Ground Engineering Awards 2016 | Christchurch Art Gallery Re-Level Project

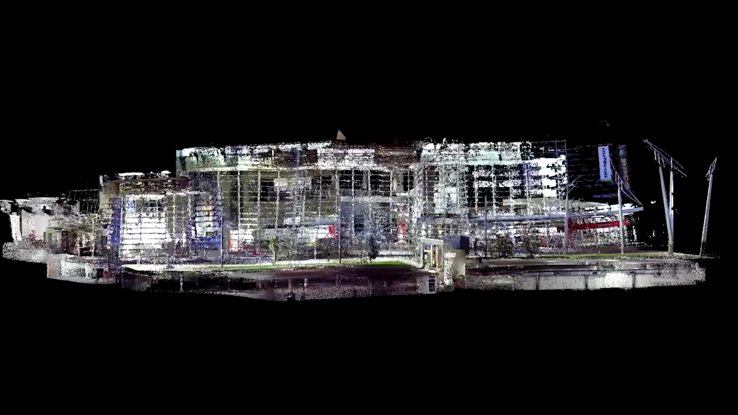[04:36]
Before the project commenced, we scanned the entire building inside and out, creating a billion-point survey, providing unlimited reference points as and when required.
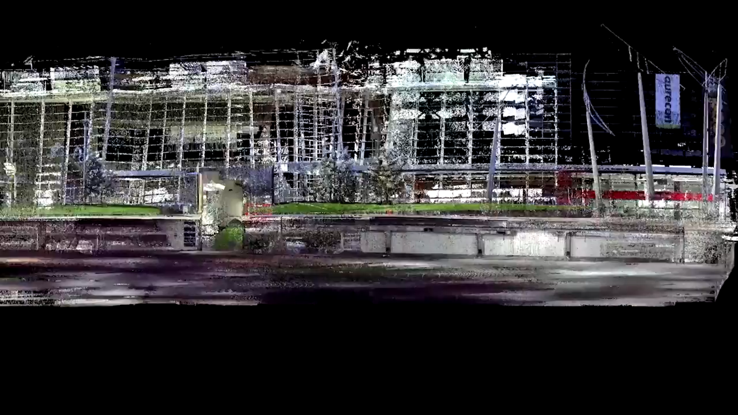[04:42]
This resulted in a virtual model we could enter at any time.